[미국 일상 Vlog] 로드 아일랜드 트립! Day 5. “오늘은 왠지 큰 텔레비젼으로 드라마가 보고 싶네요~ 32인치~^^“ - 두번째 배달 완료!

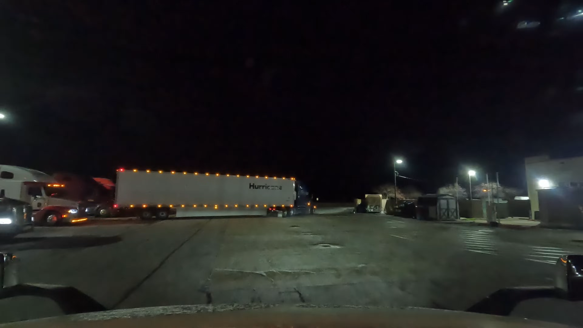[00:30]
현재 시간은 5시 35분입니다. 조금 늦잠 잤어요. 어느 순간 그 옆에 냉장고 트럭이 와서 제 머리를 흔드는 바람에 잠을 설쳤어요.
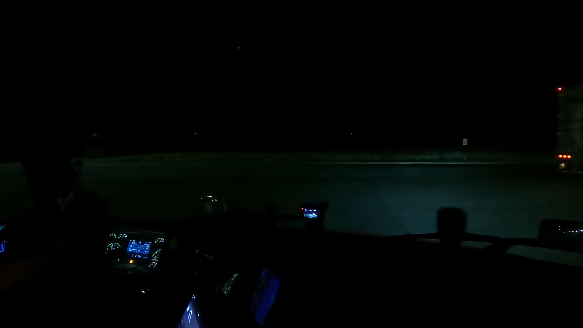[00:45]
그러다가 조금만 더 자자, 더 자자 그러다가 5시 30분이 돼서야 출발하고 있습니다. 괜찮아요, 괜찮아요. 9시까지 일하는 친구 오라고 그랬고요.
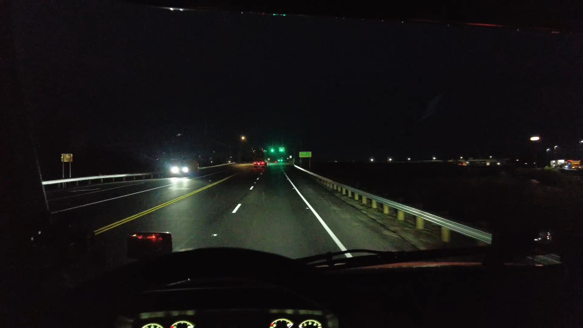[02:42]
뭐 있어봐. 뭘로 가야 되는 거지? 자, 이리로 가는 거 맞아요. 쉬지 않고 달려야 됩니다. 콜럼버스, 오하이오주의 콜럼버스 도시를 통과할 거예요.
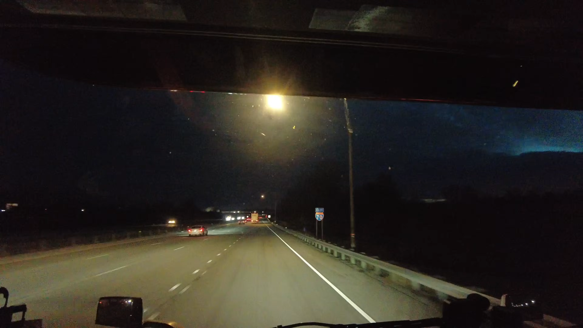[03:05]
복잡하겠죠? 출근 시간이 다 돼가고 있어가지고 가보자고요.